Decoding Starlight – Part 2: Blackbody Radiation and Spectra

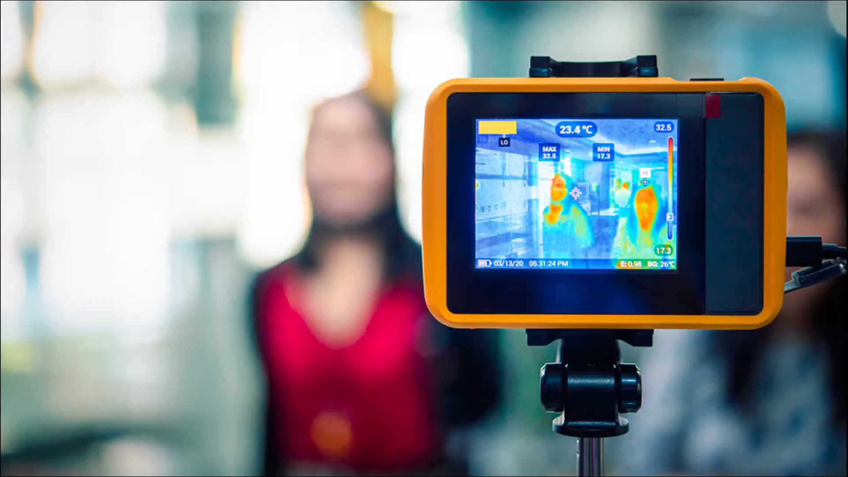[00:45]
On screen: spot 23.4°C
And in fact, this concept has been put to use during the global coronavirus pandemic where thermal images of guests can determine the presence of a fever.